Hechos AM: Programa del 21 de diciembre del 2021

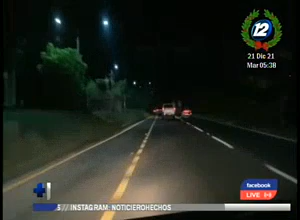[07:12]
Muy buenos días amigos televidentes, este es el panorama en cuanto al tráfico vehicular desde la autopista de Comalapa. Observamos que automóviles tanto que van o vienen sentidos desde Olocuilta, el tráfico está bastante fluido, sin embargo parece que podría complicarse porque a esta hora de la mañana el tráfico normalmente suele estar un poco más vacío,